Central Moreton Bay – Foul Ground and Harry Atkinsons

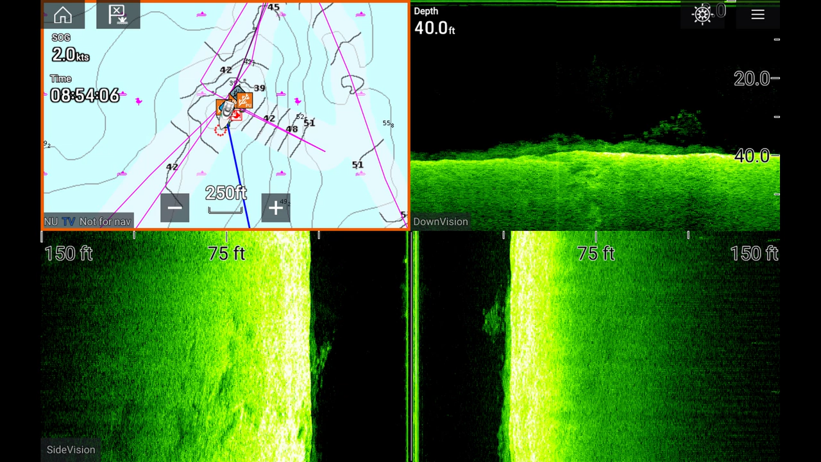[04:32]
On screen: depth 40.0 ft
space a little while ago and I had to cull a lot of stuff that I thought I didn't need just so I could keep making videos. Despite the fact that there's four or five baits fishing there and I was weaving in amongst them very slowly trying to stay far enough away not to upset anyone but still get some decent scans of what was down there. I did manage to pass pretty close to the centre of the rubble and I got the scan showing there's a few fish hanging around it. You can't miss it. Whatever's on the bottom, you can't miss it. If you get over it you'll know it's there and you'll know you're on the spot.
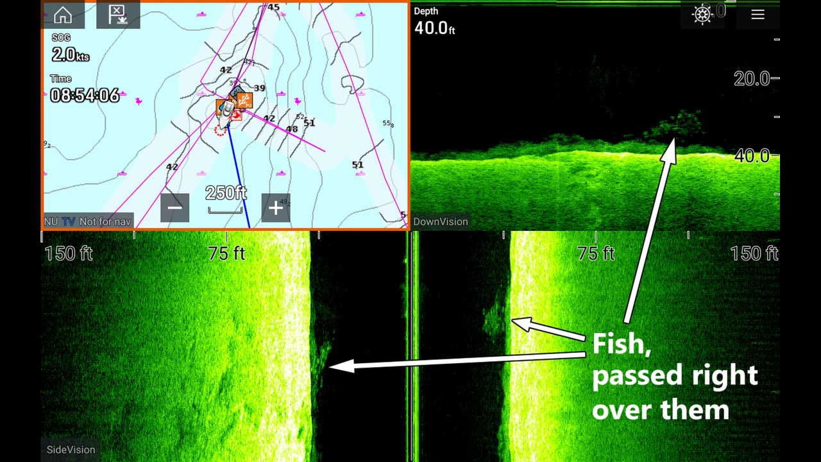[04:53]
On screen: depth 40.0 ft
So there you have it that's the foul ground. It's a big area and if it was a general dumping ground I find it hard to believe that there's not other fishing spots there but that's the only ones that I actually know about.
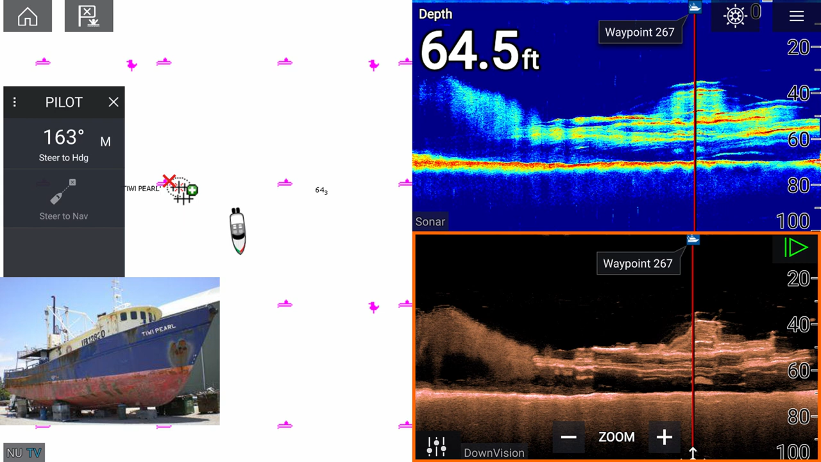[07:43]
On screen: depth 64.5 ft
It's just over 24 metres in length and has a beam just over six and a half metres. It's about 12 metres from the keel to the highest point but you needn't worry about that because there's eight metres of water over top of that so no problems going over top of the Tuiwi Pearl. How we came to get the pearl as part of our reef is that there was a fire on board and the owners decided to ride it off and break it up to scrap but somehow we managed to acquire it for part of our reef which is a good thing because it has become the home for many fish. These couple of screenshots of the Tuiwi Pearl that you've been looking at were taken just after I got my Rain Marine Sounder. I hadn't learned to tune it in at all. These are all automatic settings so it's not too bad a job for taking it straight out of the box and just using it on automatic.
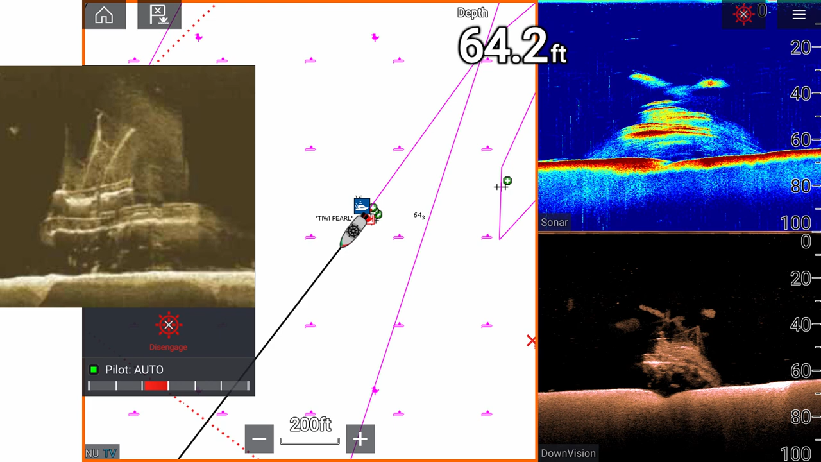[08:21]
On screen: depth 64.2 ft
As you can tell from these shots there's no way you're going to miss the Tuiwi Pearl if you go over top of it. You're going to see it on your Sounder even before you've got the TD Sounder.